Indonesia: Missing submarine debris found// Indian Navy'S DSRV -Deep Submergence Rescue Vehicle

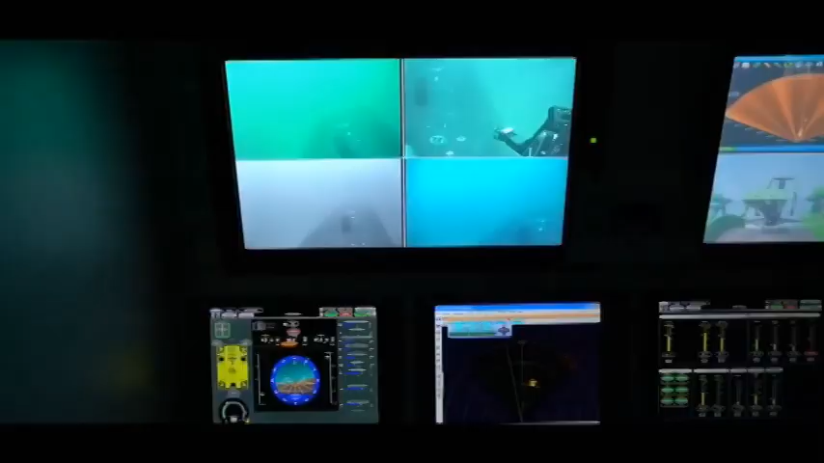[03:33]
side scan sonar सब्मरीन के signature को ढूणने में मदद करते हैं। वही remote operated vehicle ROV की
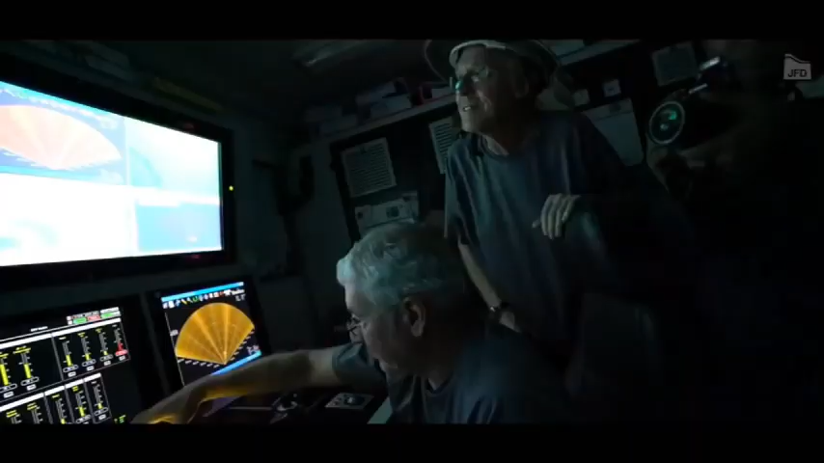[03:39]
मदद से DSRV एक निश्चित गहराई पर बने रहते हैं।